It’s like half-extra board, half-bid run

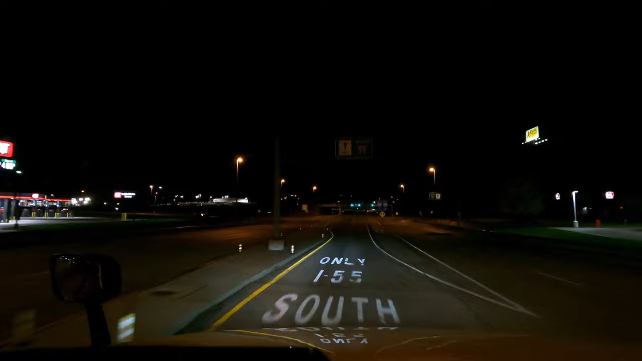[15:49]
but that was not the case and you see it's pretty empty nobody's really there getting fuel or anything